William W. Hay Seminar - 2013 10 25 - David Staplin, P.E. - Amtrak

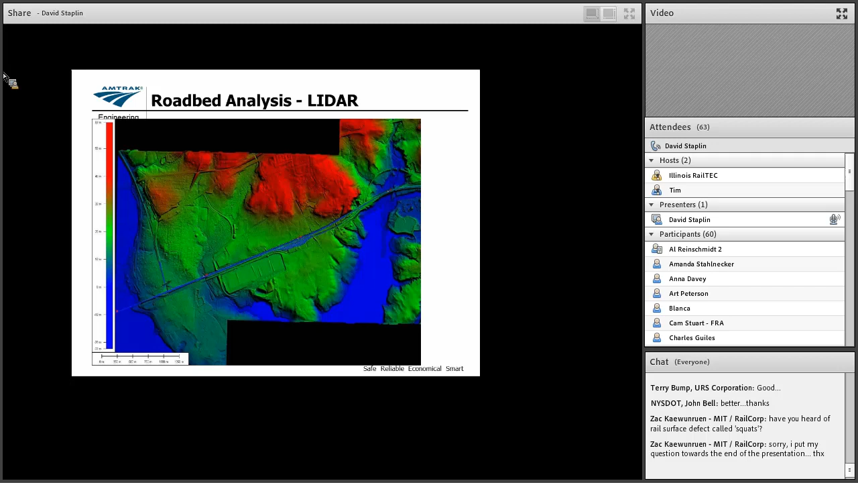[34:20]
This is near Perryville, Maryland at the mouth of the Susquehanna River where it opens up in the Chesapeake Bay. So, you have these wonderful tools now that you can use to develop road bed solutions.
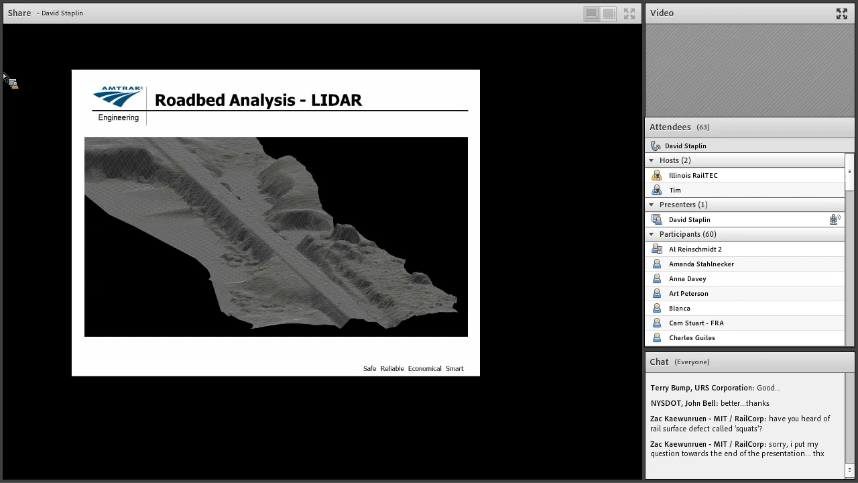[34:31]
This is another LiDAR shot of, I believe this is the Springfield line. You can see the slopes and you can see what you're dealing with from a macro level.